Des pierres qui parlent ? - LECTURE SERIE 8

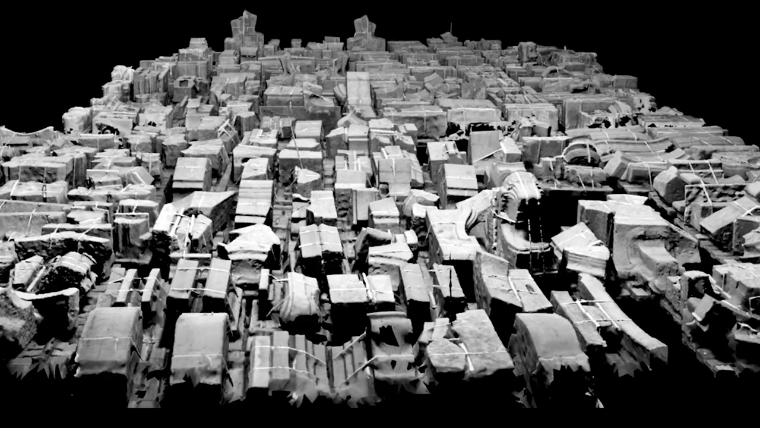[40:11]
Mais finalement, quand on rentre dans cette salle, on voit cette mer de pierres. Et avec quelque chose d'assez particulier, parce qu'on a envie d'aller explorer, c'est sur des palettes, il y a toutes ces sangles, donc il y a toute une expérience physique au contact, on s'appuie sur les pierres.